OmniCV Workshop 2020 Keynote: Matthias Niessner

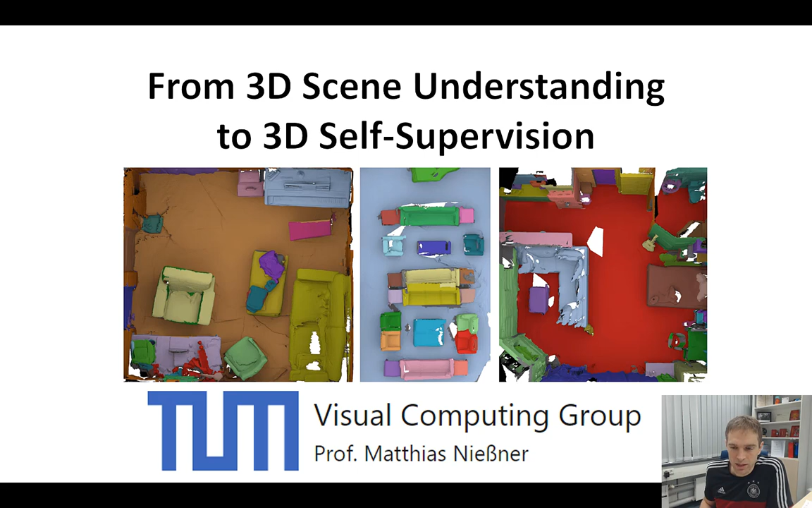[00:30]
As you might all know, there's obviously a lot of motivation why we're doing 3D scanning and how and why we want to use this data to understand real 3D scenes. And obviously, autonomous driving is a very big driver, literally speaking, why this research is being propelled so much at this point, right?
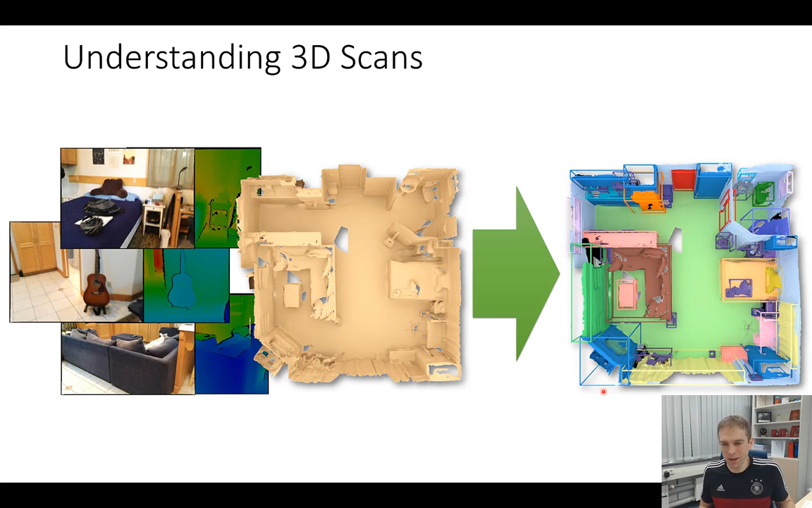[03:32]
When I'm talking about understanding 3D scans, this, of course, like as a computer vision academic, you always want to publish a paper and then you think about tasks. And tasks is mostly something that is associated with benchmarks and metrics. And you want to be good at these tasks. Otherwise, you can't publish your papers. But if you're talking about the standard task for 3D understanding, what you can do is you can have a class label per voxel, per mesh, right? And you can figure out for every surface point essentially what is the respective class label, right? So it's a standard semantic segmentation task. You can do segmentation into objects. You can do, well, the analog task,
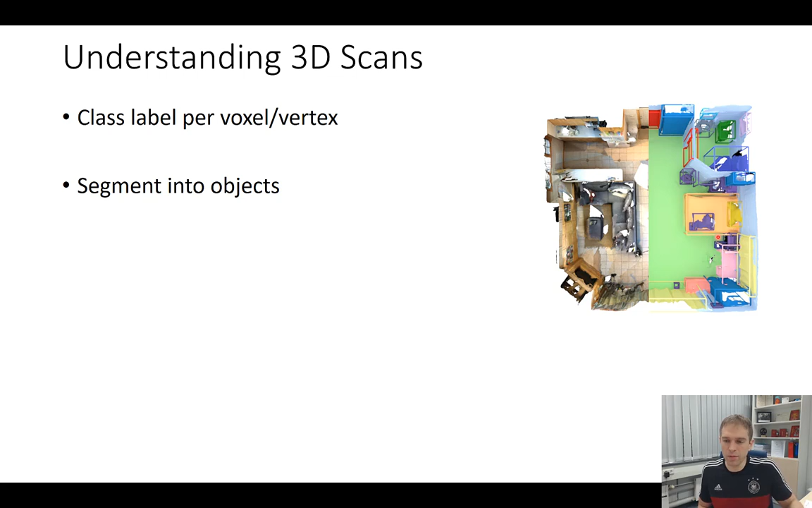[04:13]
what semantic segmentation is doing in 2D, get the bounding boxes, right? Do the detection here. So we have here each individual object gets one bounding box. And for every point, we know whether this is part of the object in the respective class, right? So in principle, this is kind of similar to what Coco is doing in 2D, where you have instance segmentation. You can do these kind of things in 3D. So you know every single label for every voxel, but you also know which instance ID it belongs to. So you have semantic instance segmentation tasks in 3D. Ultimately, of course, this is, you know, more a preliminary setting, I would say, in computer vision.
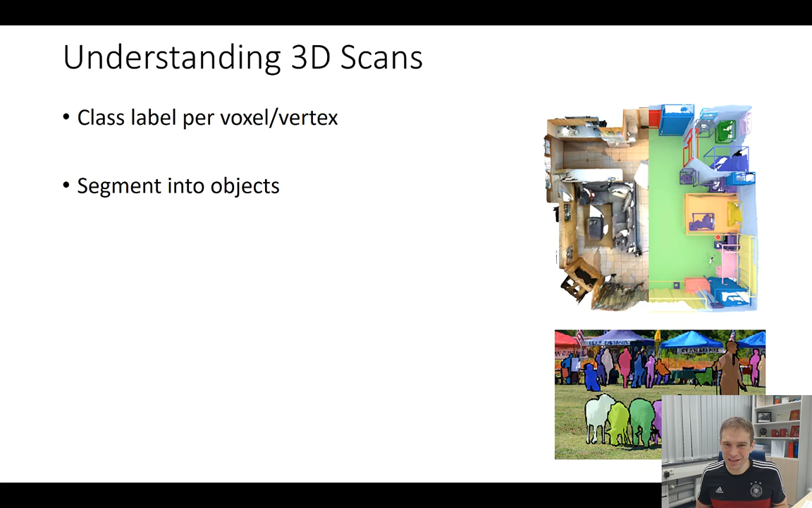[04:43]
Ultimately, we want to do much more, right? Ultimately, we want to do high-level understanding tasks. We want to do understanding the object functionality. We want to understand human actions. We want to understand how a robot would use a scene, how it could behave like a human and stuff like that. We're not quite there yet. There has been a lot of research, but for the most part, we are still struggling with these two tasks because we're not at the point yet where we would say, well, I'm going to take a 3D scan and, you know, I immediately understand everything that's in there at a reliable enough accuracy.
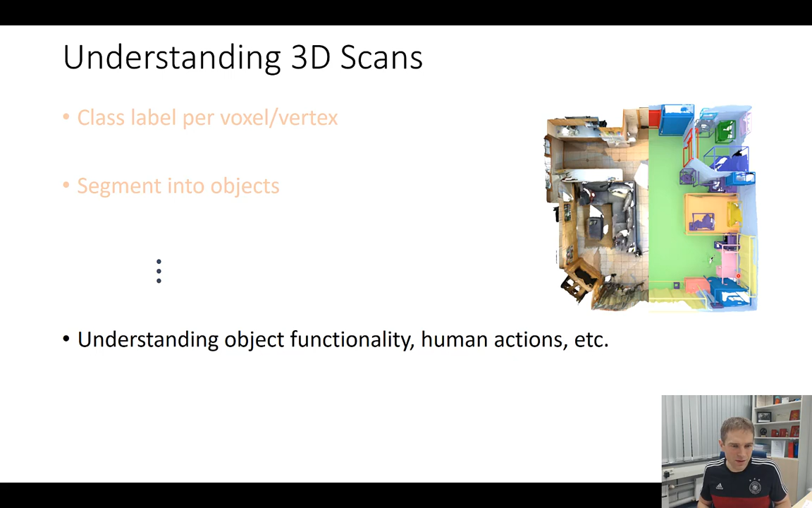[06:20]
Your networks, ironically speaking, also need a lower number of weights in order to achieve a similar performance. So this is something we've been working on for quite a while. We've constructed this ScanNet benchmark. The ScanNet dataset is essentially a series of these 3D scans that have captured with the occipital structure sensor. And at this point in time, we went through, I would say, a very labor-intensive labeling process. So we turked out a bunch of labeling, so we annotated the scenes in 3D in order to get semantic labels, in order to get instance labels directly on the mesh.
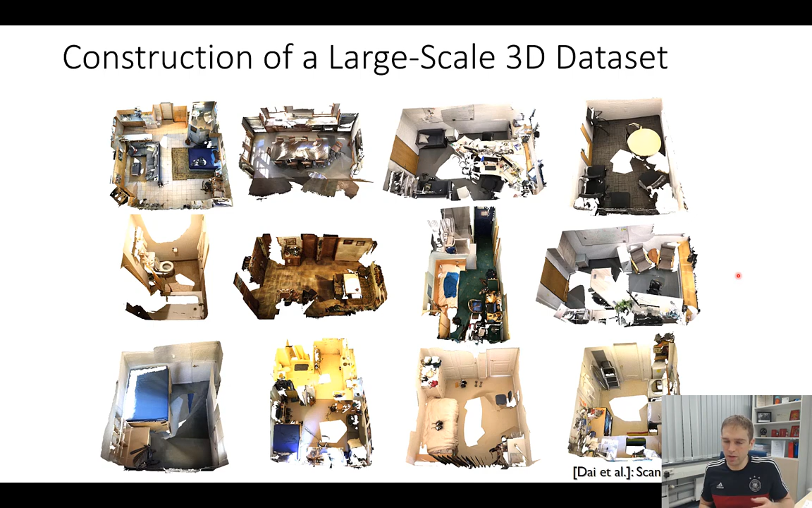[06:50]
And which means if you have it in the mesh, you can also project it into all the frames. And this at the time was roughly about 10x bigger than all the existing 3D benchmarks, right? NYU was very popular. NYU has a small number, I think 1,500 frames that have been annotated. And ScanNet had suddenly like 1,500 scenes that were annotated. In total, like 2.5 million frames or so, right? So this was one of the first datasets that we focused on directly doing this in 3D.
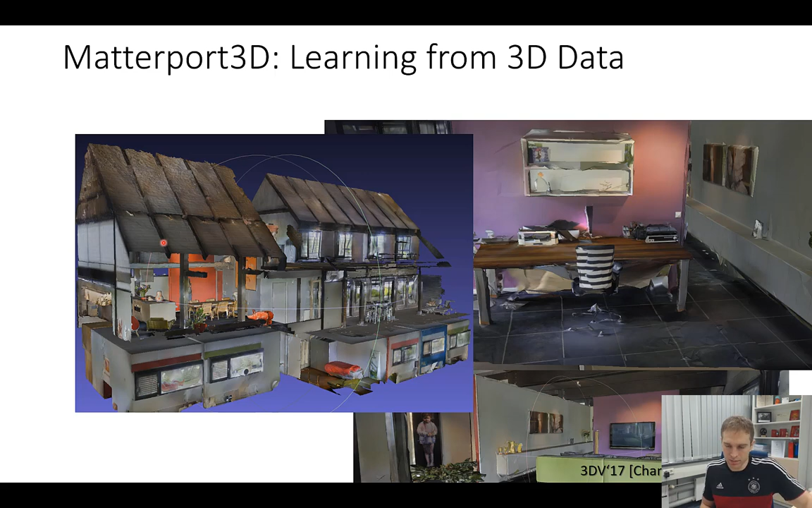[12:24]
It took quite some effort to get these scans. So the Metaport operators they had to go and put these tripods in many many locations in order to get these scans. And we took the data in the same way we did the scanner data. We separated it first into rooms and then we also obtained dense semantic annotations with a pipeline that is based on a series of Turker annotations and then with many notifications. Essentially here mostly the authors of the Metaport 3D paper ended up doing a lot of annotations so we had to go through quite some hassle to get there.
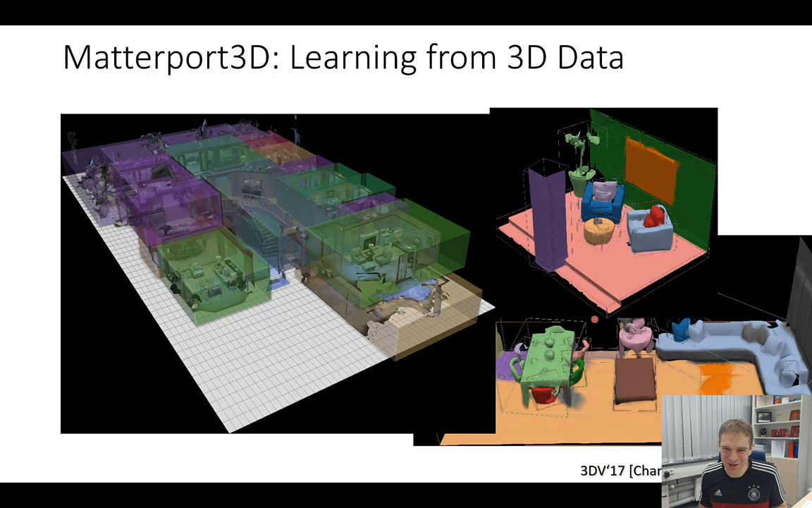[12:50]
But at the end of the day we were pretty happy with the data we obtained and now we have this kind of omnidirectional data visually it looks something like this here right?
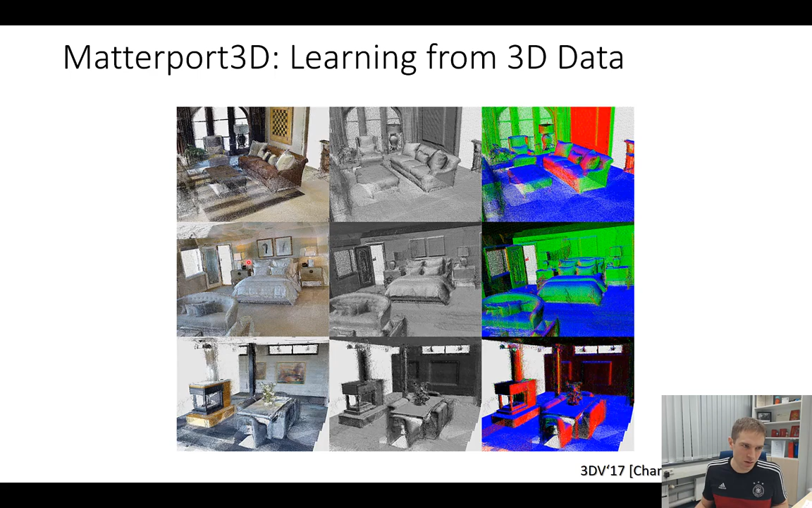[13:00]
So we have normals we have 3D scans we have a colored point cloud to it and at the end of the day we have something like 10,080 pano images and each pano image is like these 3 times 6 right? So it should be 18 per view I think so we get roughly to like 200k images it's 90 buildings and it's quite a sizable amount of data. And what we have is we have both semantics as well as the instance IDs for all of it.
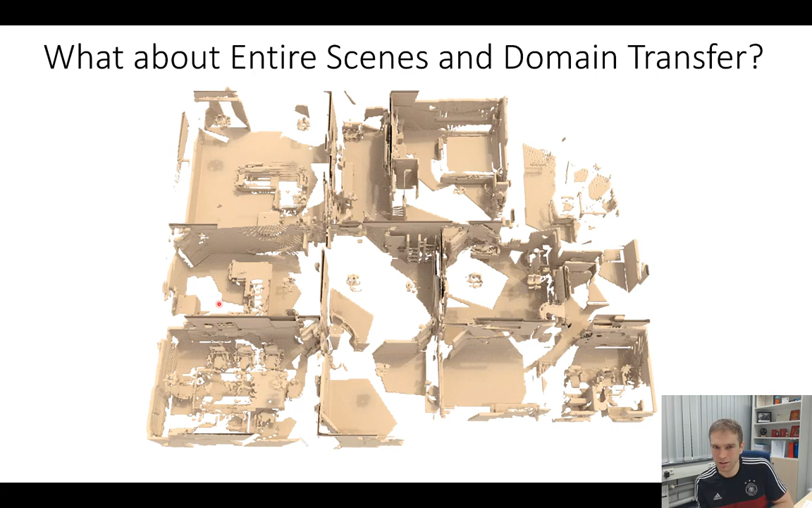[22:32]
big question is if we are arguing that domain transfer is hard and we don't have any ground truth on the real scenes how can we do the same problem on the real domain and the answer is again we're following a self-supervised approach so it's the same data what I mentioned before so in this case we're using the Matterport 3D data the good thing is with the Matterport 3D data we have a pano image that covers a large space so we have a lot of surrounding area actually captured now one thing what we can do is we can take all of these individual depth images right these are our depth frames here
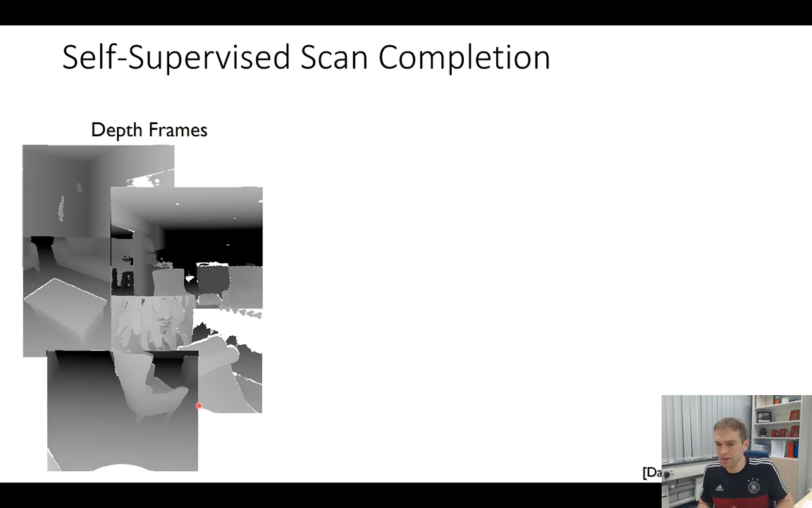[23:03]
I'm going to take these I'm going to feed them in my favorite reconstruction method I'm going to get a reconstruction that looks like that right so this reconstruction here doesn't look too bad but you see immediately it has also a lot of holes like here these black spots or these areas here on the side right they are not observed even though we tried pretty hard to get a good scan and these are probably the best scans available in this kind of Kinect style setting right of course you can do laser scans you get more accurate